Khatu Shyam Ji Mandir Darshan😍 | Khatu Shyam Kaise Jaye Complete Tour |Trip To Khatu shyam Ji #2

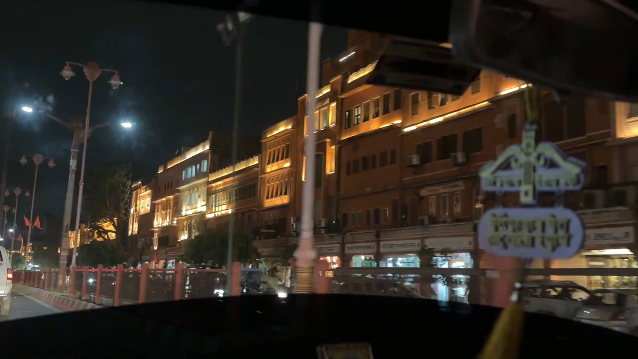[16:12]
प्राइवेट नी सब दुकाने गॉर्णमेंट किये और इसको दे रखिए रेंड प्योर इस लेको कितनी सारी दुकाने लब रात को तो और एक नंबर नजारा लग रहा है अगर पेदल
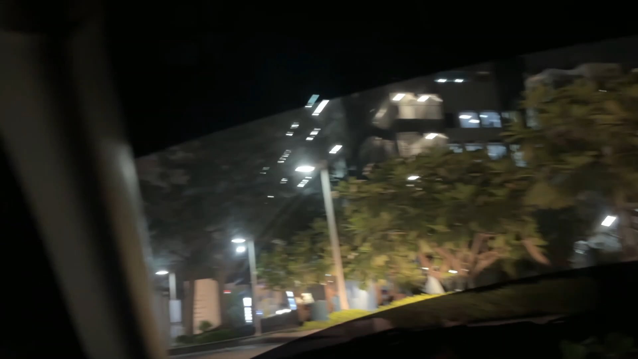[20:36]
ट्राफिक को पार गलना है अपन वो ट्राफिक खुब होगा तो निकलते हैं अपन यहां से चलो और यह जो पूल देख
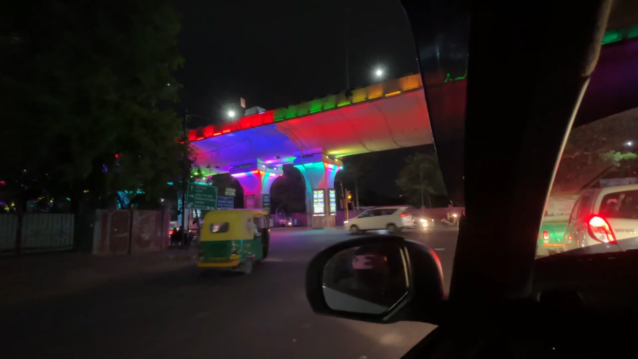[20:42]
रहे हो आप यह मेट्रो का पूल क्या लाइटि